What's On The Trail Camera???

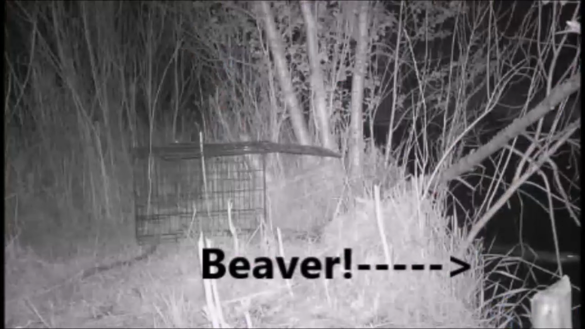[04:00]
Mostly it was wind, but there was some other neat stuff on there too. But before I set that trap off with the shotgun, there was another beaver there, and I didn't get him on the camera again after that. So I don't know if he's hanging out there, or if he's just passing through, or just what.